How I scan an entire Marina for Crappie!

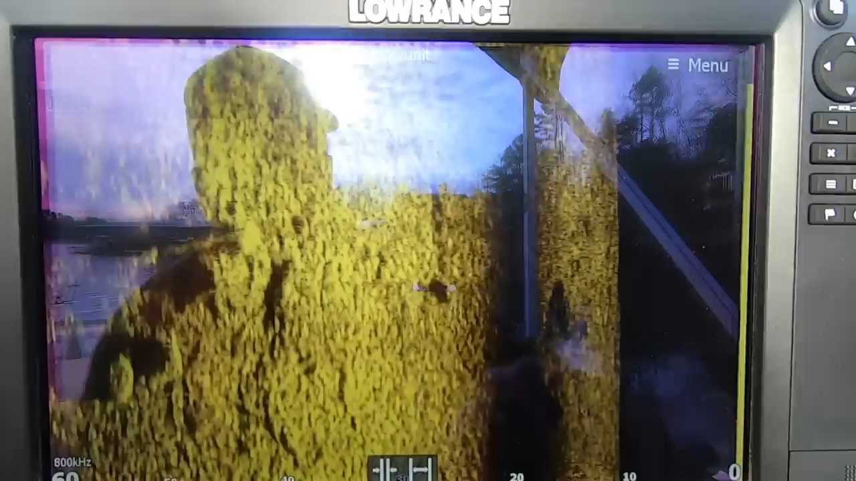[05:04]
I'm going to go 60 feet I want to get as close as I can it's going to be easier to pick the fish up in this water
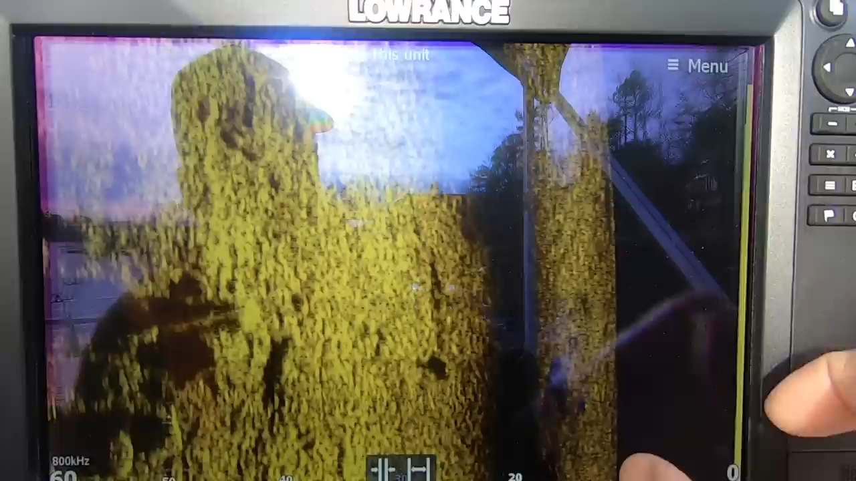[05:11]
column so that's what we're going to do we're going to start going around and
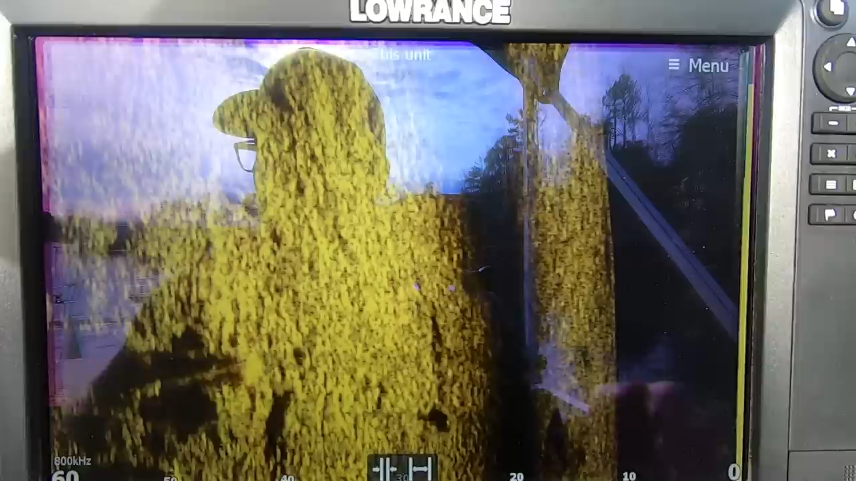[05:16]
I'm going to go counterclockwise keep my port side
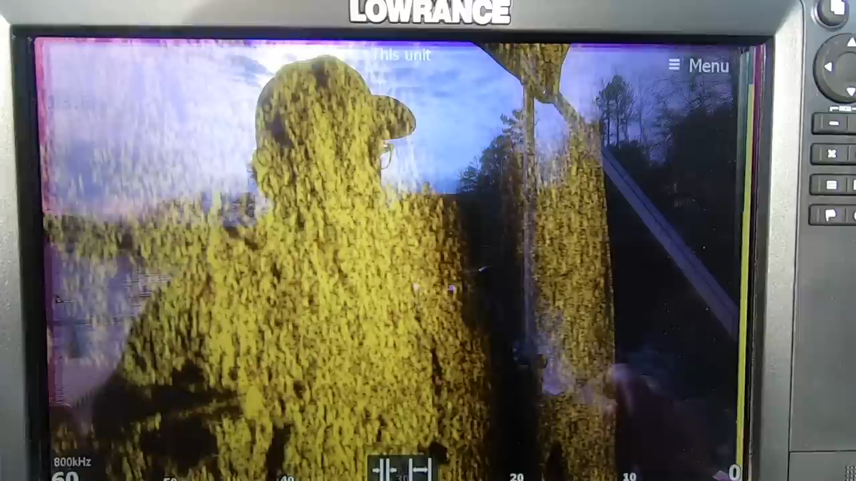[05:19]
to the dock I've kind of drifted so I'm going to move around here and start scanning so let's get it done
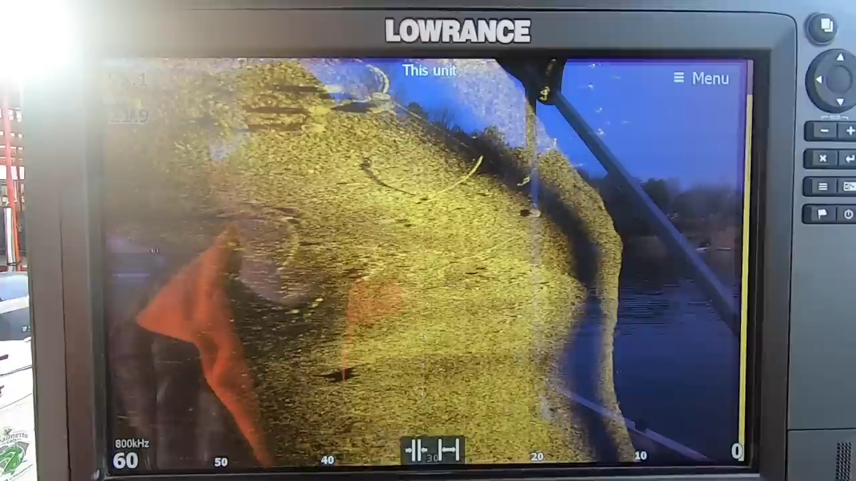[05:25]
nice and steady and straight so now I can see under I'm passing pontoon boats motor pontoon
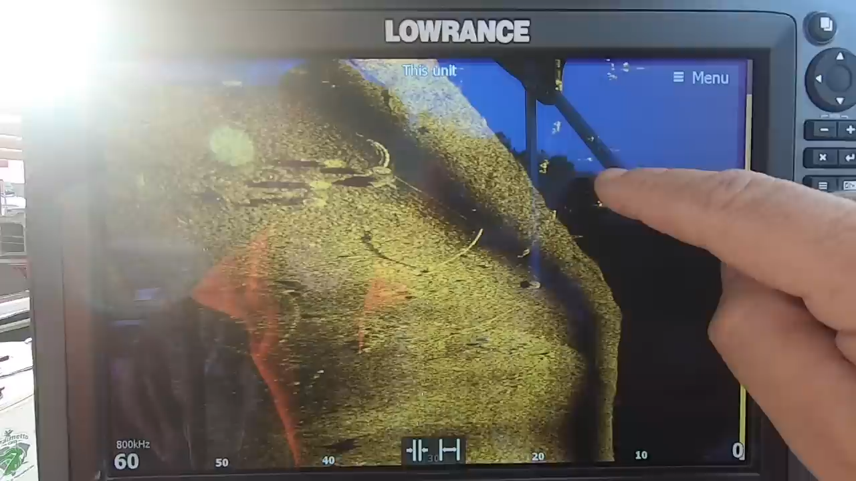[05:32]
pontoon a bar that connects the fingers together under the water seeing some stuff
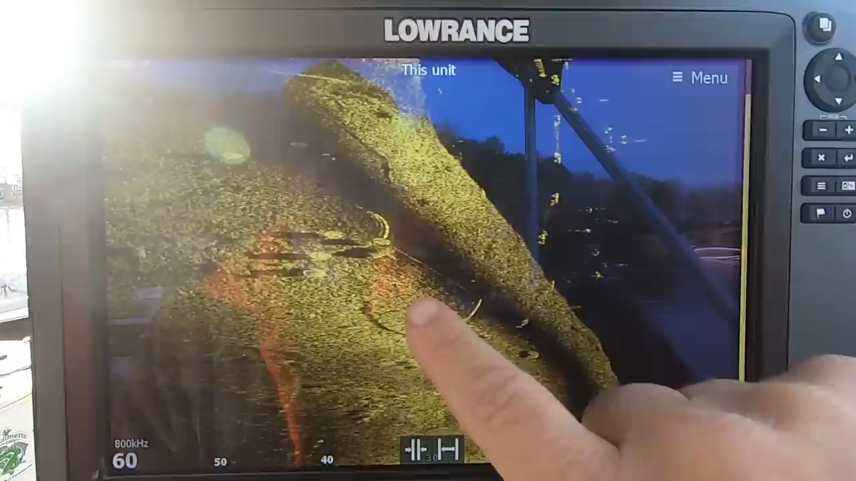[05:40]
here on the bottom looks like cables going down time to those docks
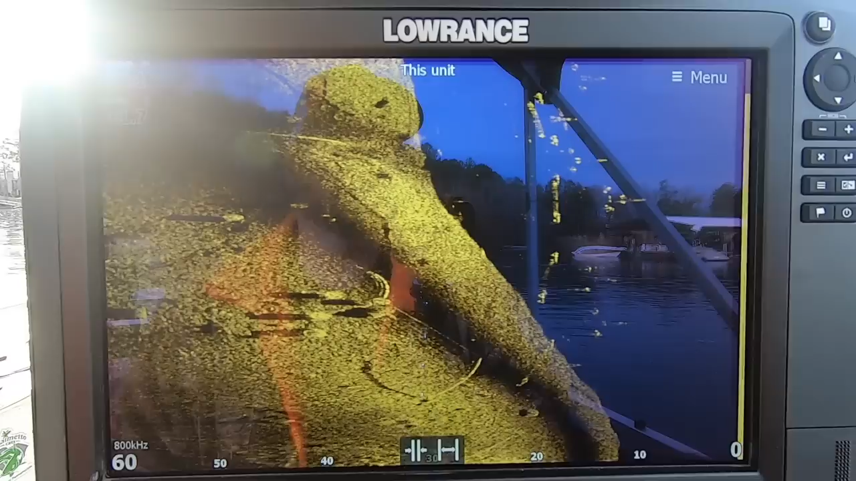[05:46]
I haven't seen any fish yet so we're going to swing around on the other
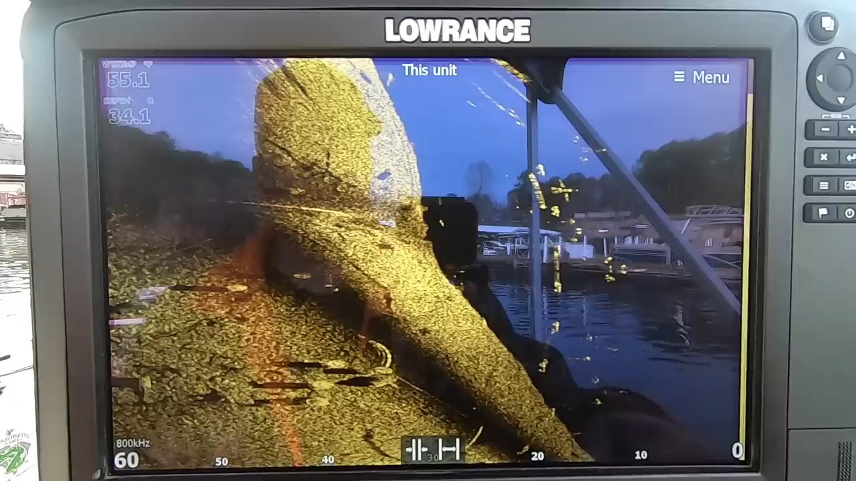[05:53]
side now as I turn you're going to see how the lines kind of turn
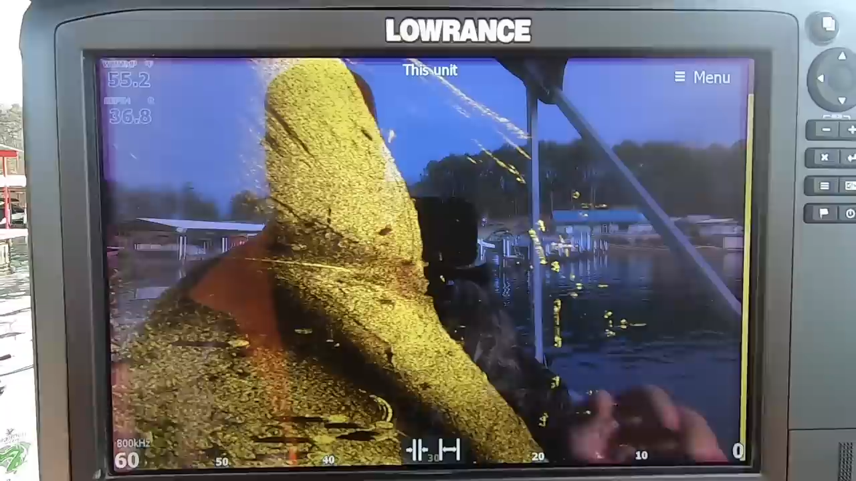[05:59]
it's because it's the turn of the boat reading that bottom it's going to kind of stretch
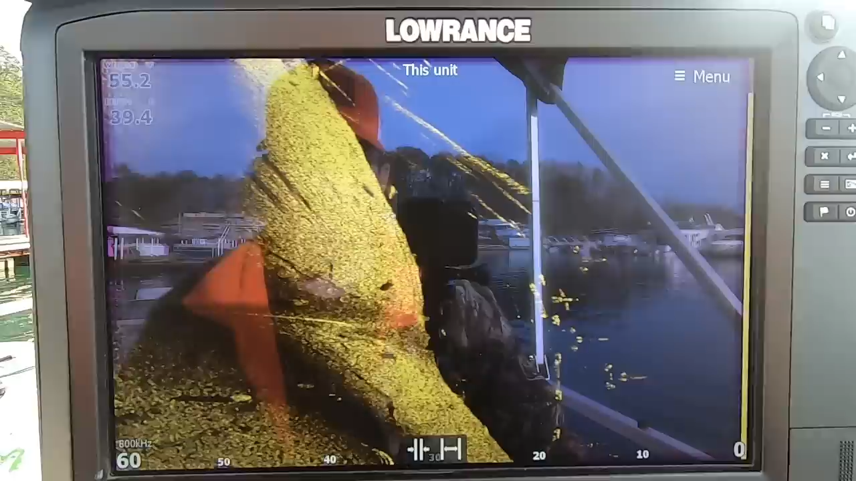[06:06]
things out it's going to distort them so
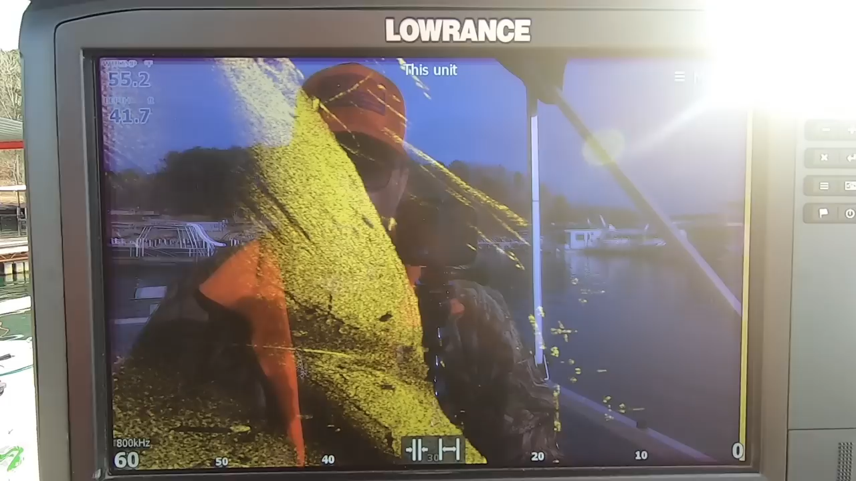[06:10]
I'm going to go ahead and pull around and run down this other side there's a lot of pontoon boats in this slip this